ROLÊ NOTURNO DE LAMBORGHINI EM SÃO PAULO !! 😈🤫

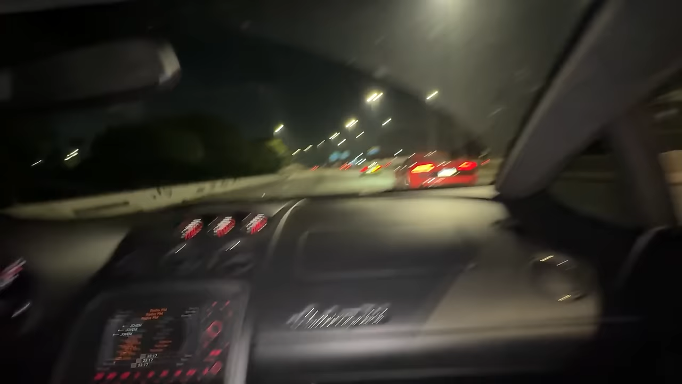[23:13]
Pô, mano, você só fica vendo os carros andando. É.
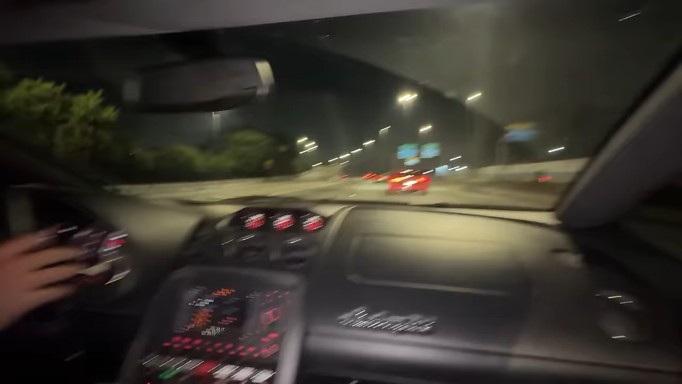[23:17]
Mano, os três carros é V10, mano. Os três carros. O barulho que dá é muito massa, velho.